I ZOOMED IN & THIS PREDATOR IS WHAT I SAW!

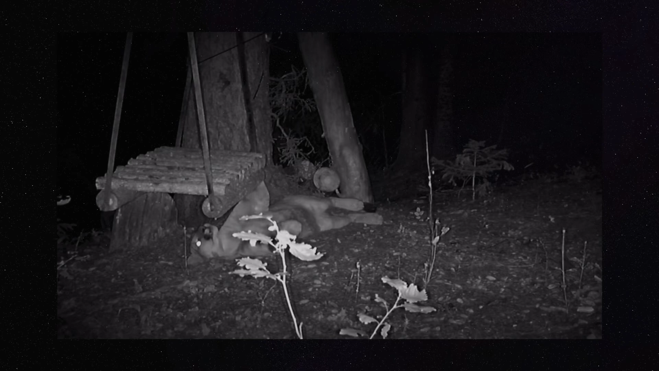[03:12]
In this capture, a mountain lion is seemingly amused by a swing in which it's discovered and has been laying by for quite some time. It continues to play with it, and it's all caught on video. It decides to swing it back and forth and plays with it like it would with its food, as would any cat, and it's actually hilarious.
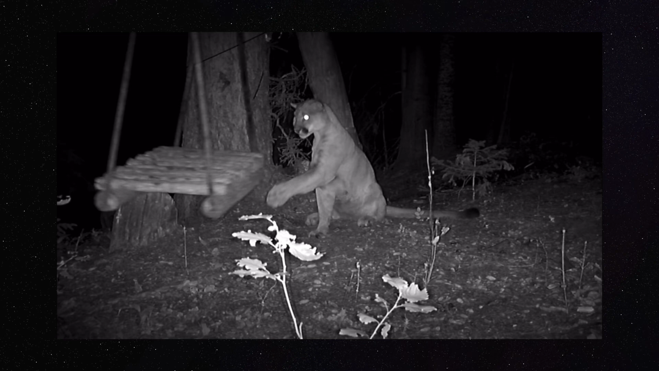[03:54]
It's very rare to see a serious apex predator actually be so playful and get it all caught on camera like we see here. Let me know what you think about the capture down below.
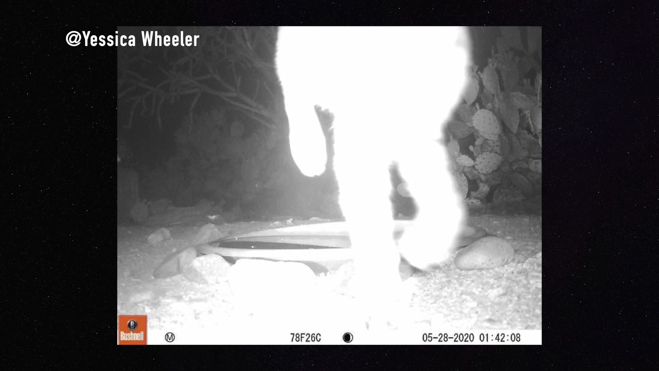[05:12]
which has a little bit of a similarity in its hand to the creature that we just saw in the previous image.